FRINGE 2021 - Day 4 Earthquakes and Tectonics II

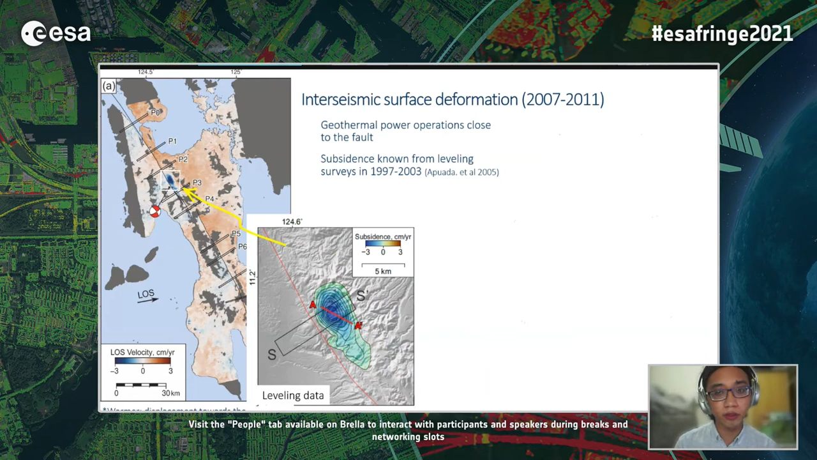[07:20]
And this is related to a geothermal power plant near the fault and also known from leveling surveys. Now, with the leveling data, we can model the subsidence source, which is previously unknown, independent of the insider data.
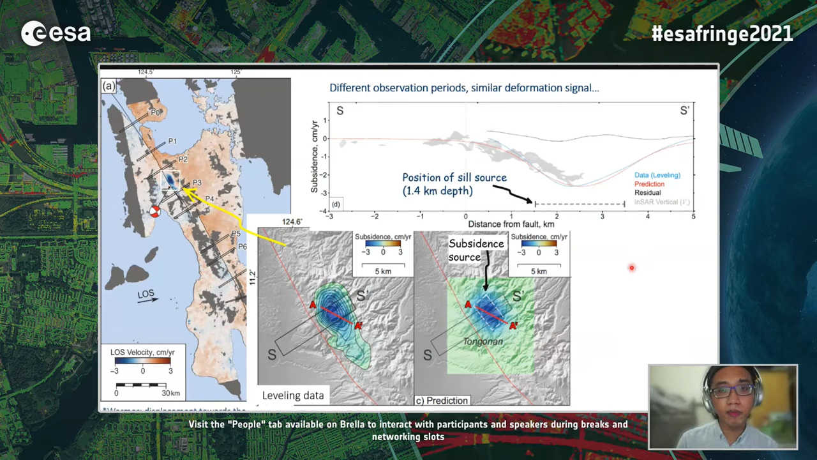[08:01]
It's also similar to the observation and the model predictions from leveling, the blue and the red lines, respectively.
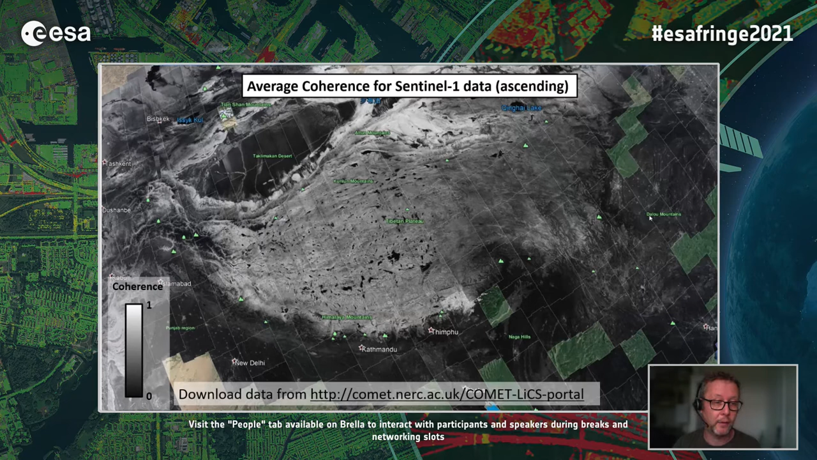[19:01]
Tibet has relatively high coherence, which is helpful for our study of that particular region.
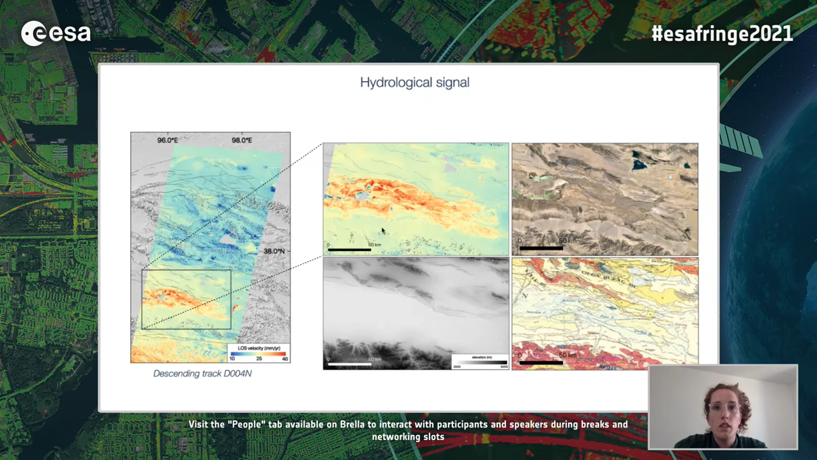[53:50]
a discharge zone at the base of large aludian fans this is it for what we can see on the linear velocity maps and now I'm going to talk about the season and signals and here I represent the sinus and the cosine amplitude
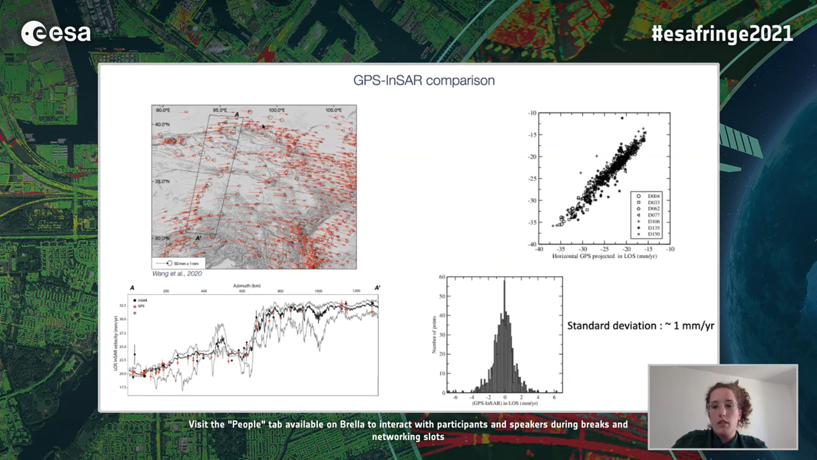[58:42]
deviation and this agreement is about one millimeter as you can see here on this histogram two two minutes finally we perform a decomposition of our field into horizontal and vertical components so we made an assumption we decided so we consider that horizontal displacement
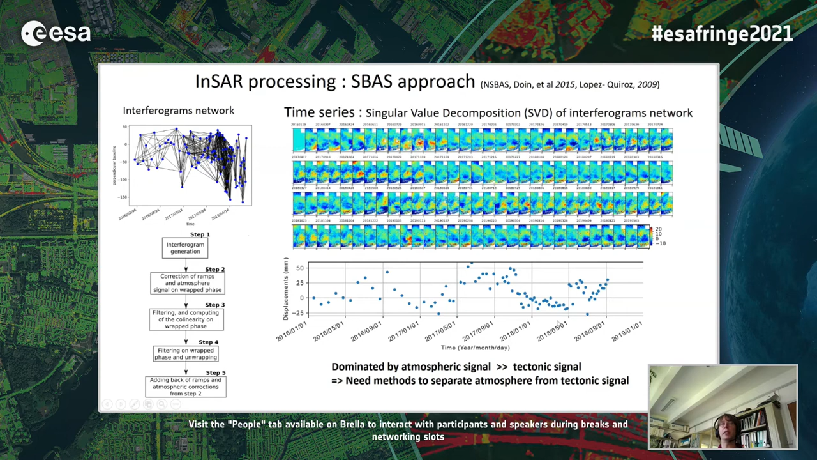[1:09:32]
are about up to 5 centimeters to minus 2 centimeters which correspond mainly to atmospheric signals that are in this area large tectonic signals especially the one from source dependence so we need methods to separate atmosphere from tectonic signals in this area so we
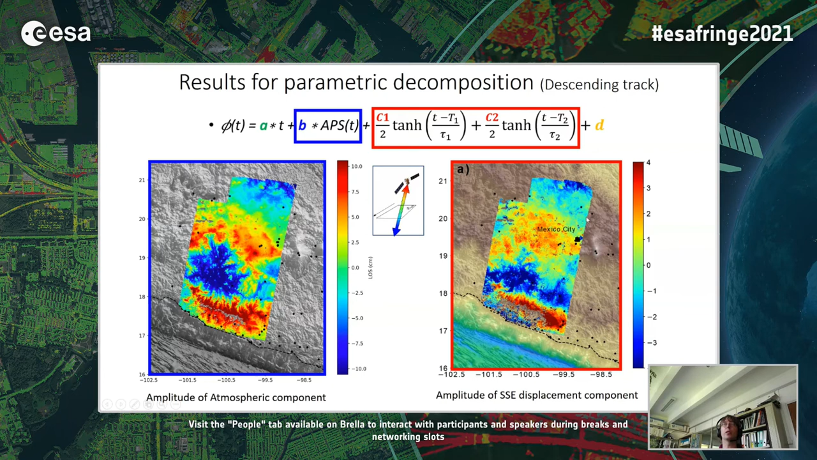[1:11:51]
topography and on the right you have the tectonic the amplitude of the slow sleep event displacement as a component related to the tectonic displacement sorry so we also investigate another method I will just be quick on it which is independent component analysis we do not rely on GNSS